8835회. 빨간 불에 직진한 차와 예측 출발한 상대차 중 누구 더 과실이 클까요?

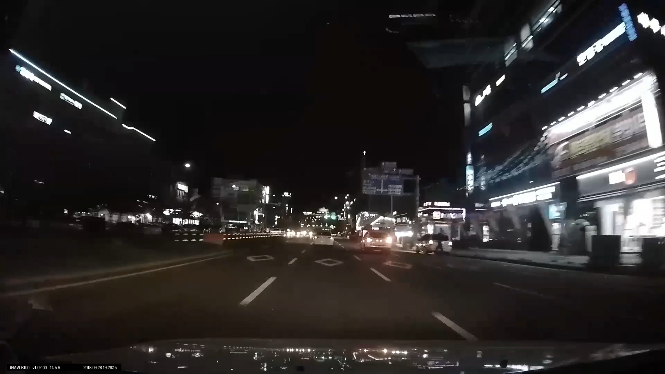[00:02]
자, 녹색 신호예요. 황색 신호인데 오히려, 오히려 더 밟아 더 밟아. 빨간 물 바뀌었어. 이야...